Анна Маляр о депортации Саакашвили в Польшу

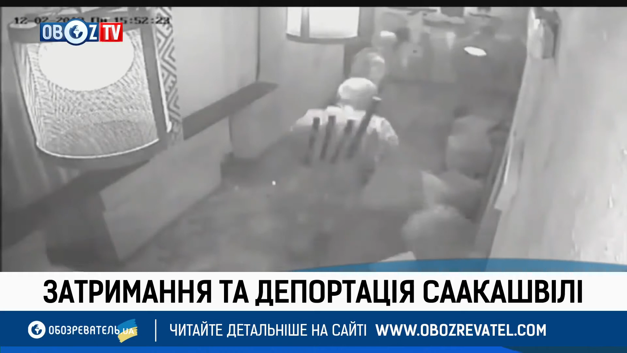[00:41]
За його словами, для затримання Саакашвілі під ресторан під'їхали відразу три мікроавтобуси. Також він опублікував відео самого затримання всередині ресторану. Власне, ми зараз бачимо його на екранах.